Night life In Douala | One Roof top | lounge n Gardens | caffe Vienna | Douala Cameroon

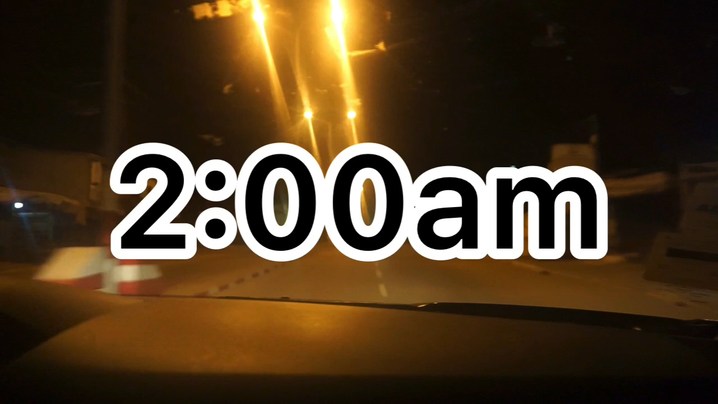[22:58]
Douala is awake. I am telling you, the street, like, you could see bikes at the junction.